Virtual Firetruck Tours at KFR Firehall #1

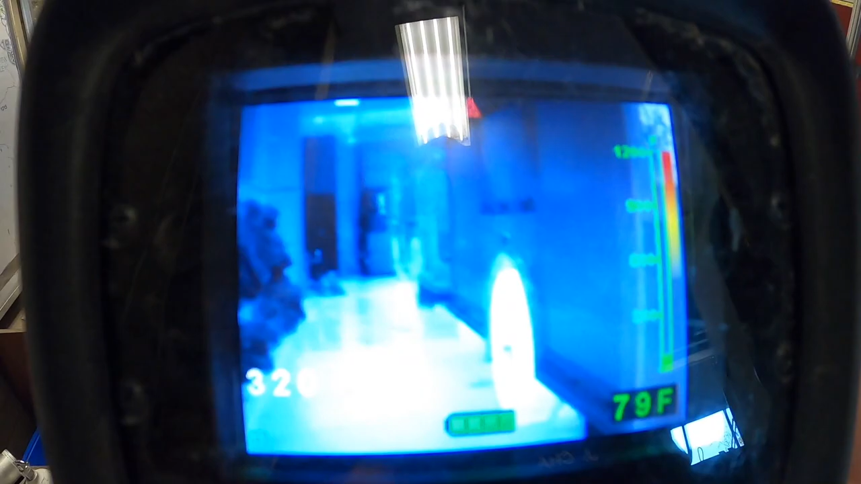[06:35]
On screen: spot 79°F
So now what you're seeing on this camera is actually heat.
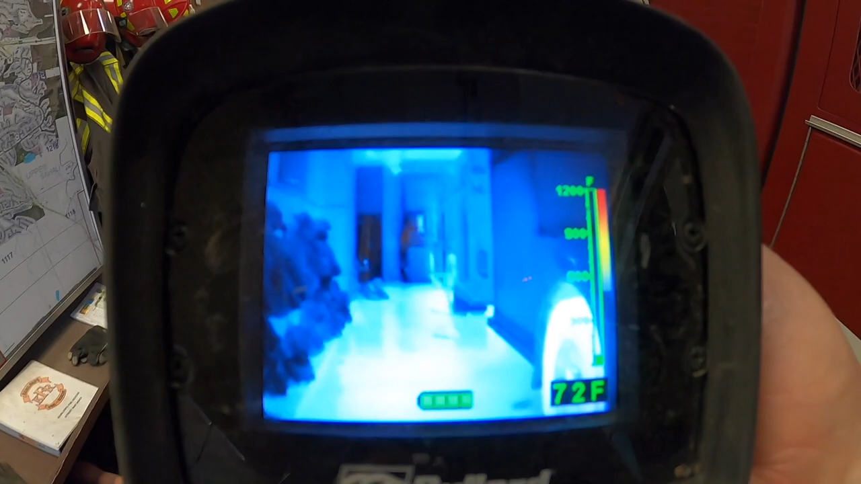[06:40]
On screen: spot 72°F
So this camera works in the pitch black, in thick smoke.
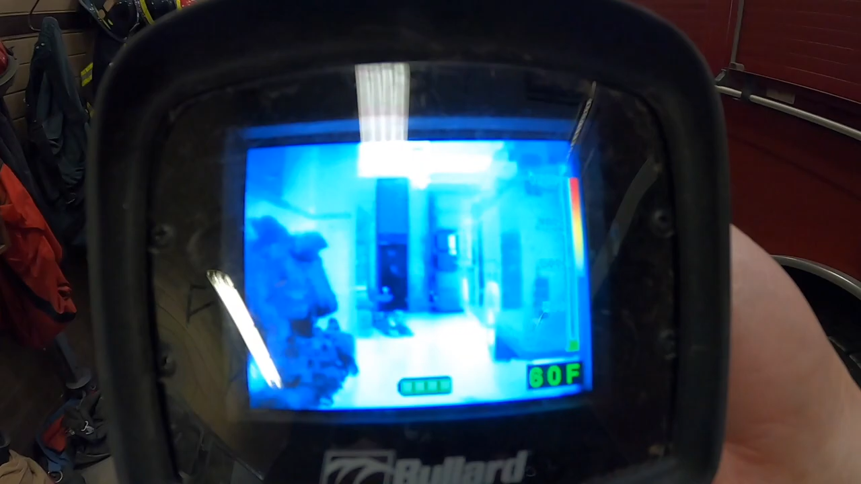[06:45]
On screen: spot 80°F
It still sees all the sorts of things that you're seeing on the screen right now, even if it's completely dark.
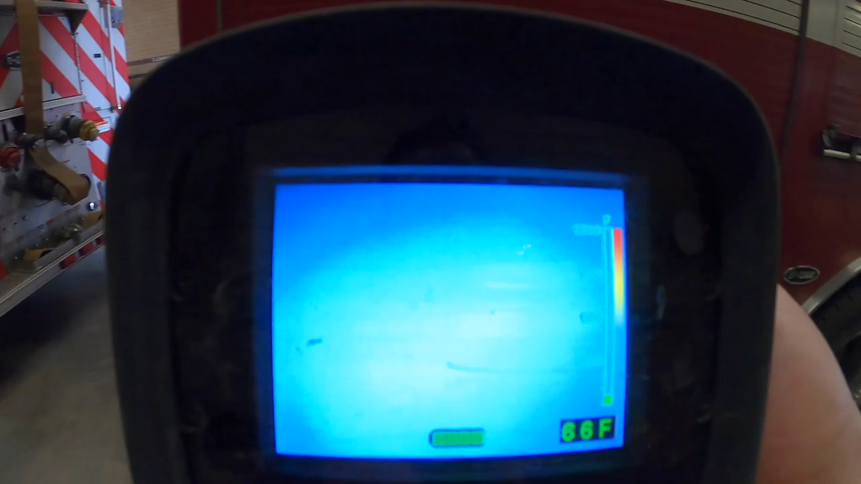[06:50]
On screen: spot 66°F
So this is something that we can use to help find where the fire is.
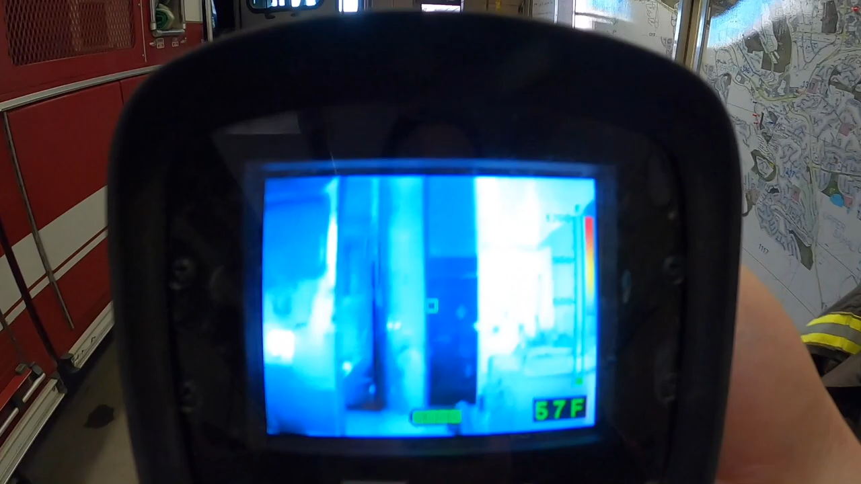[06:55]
On screen: spot 57°F
You can see on the side here, it's got a gauge. It shows us the temperature of things.
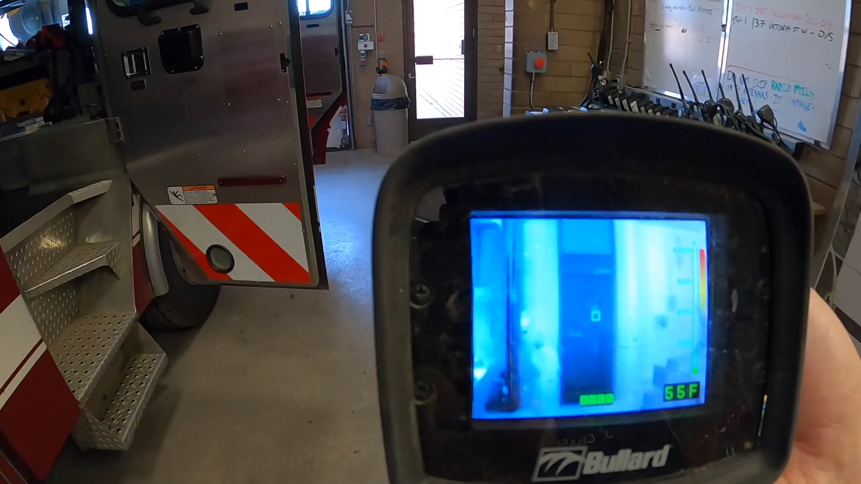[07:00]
And we can also use it to look for
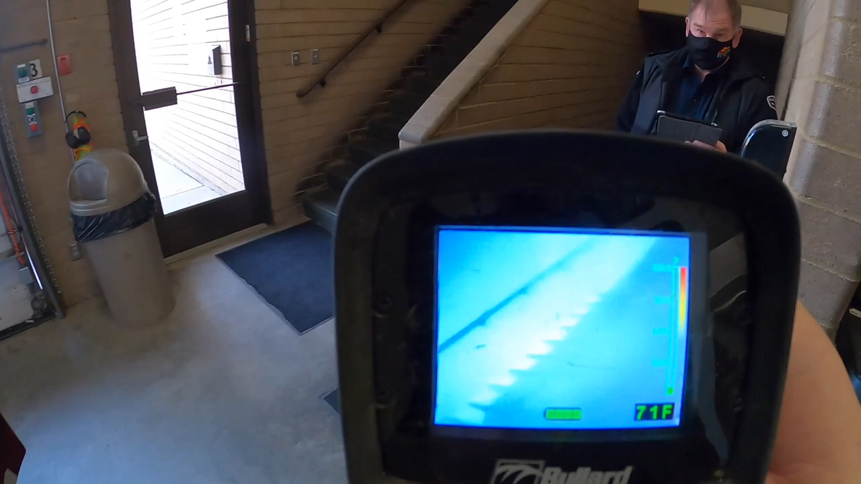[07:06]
On screen: spot 71°F
any people that might be in the smoke that we can't see with our own eyes,
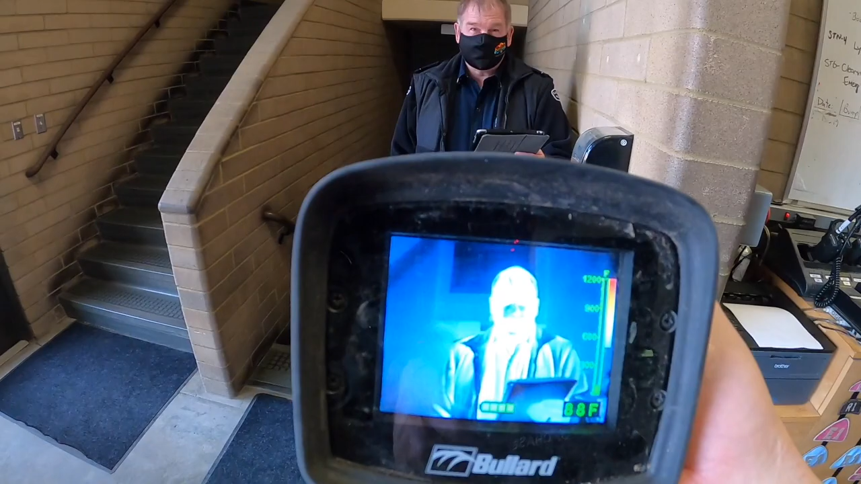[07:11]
but this camera will still be able to see them. And it's quite sensitive.
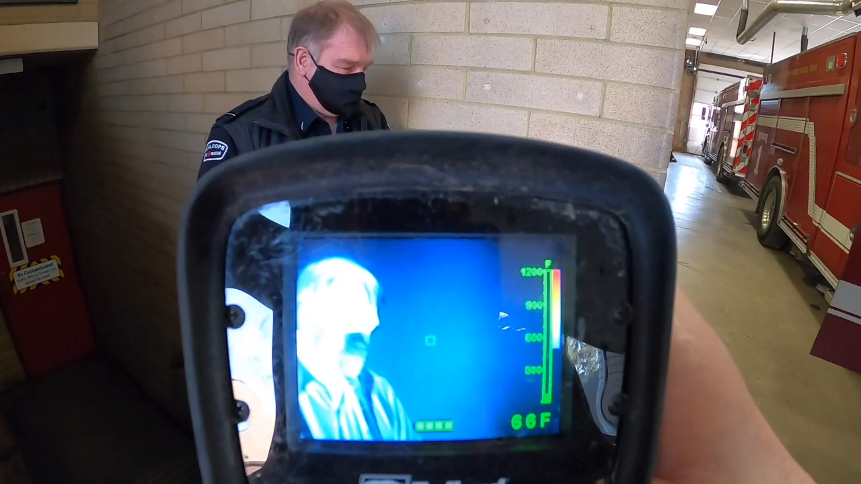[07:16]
On screen: spot 66°F
Inspector Webster, can you just put your hand on the wall for a second beside you?
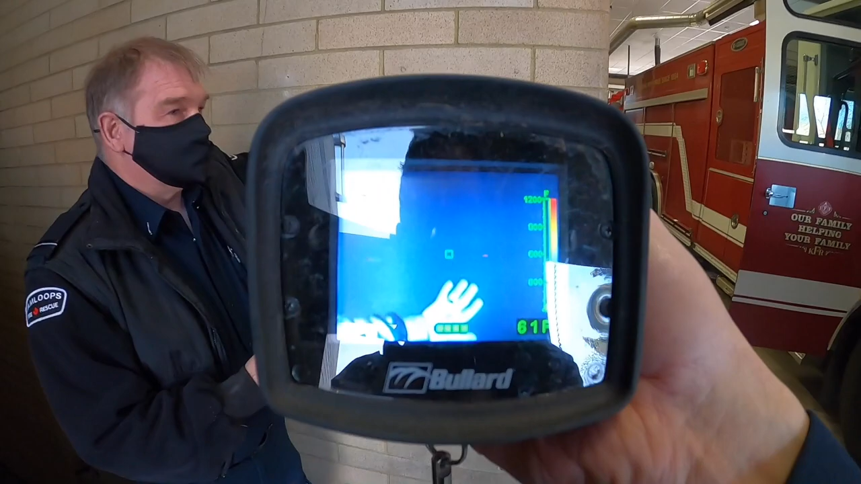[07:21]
On screen: spot 61°F
So you see that?
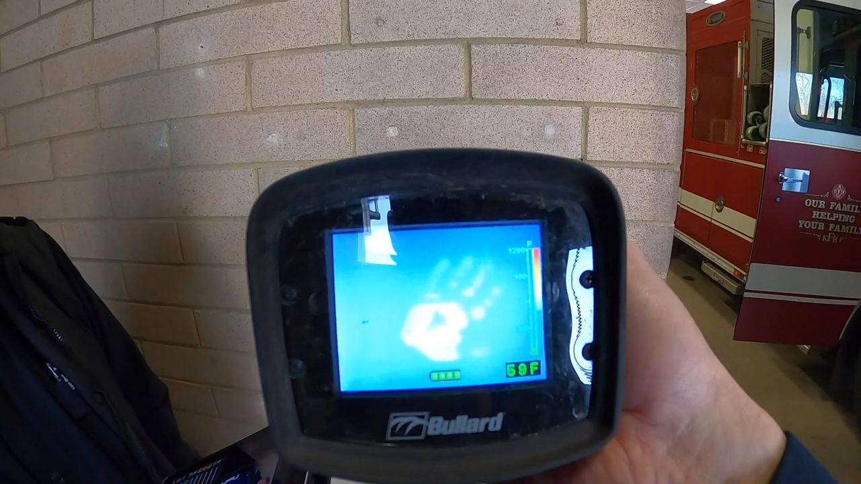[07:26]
It's actually picking up the heat that was left by his hand on the wall.